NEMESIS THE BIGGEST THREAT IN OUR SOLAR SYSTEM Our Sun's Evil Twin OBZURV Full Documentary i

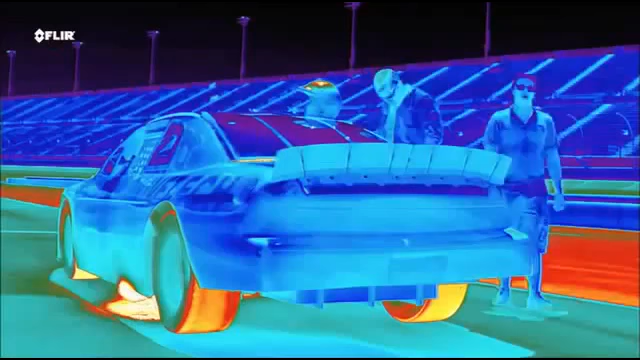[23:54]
Things that are supposed to be hot look like they're glowing, they're red and orange and white. Things that are cold are colored blue and black and the colors you associate with cool objects.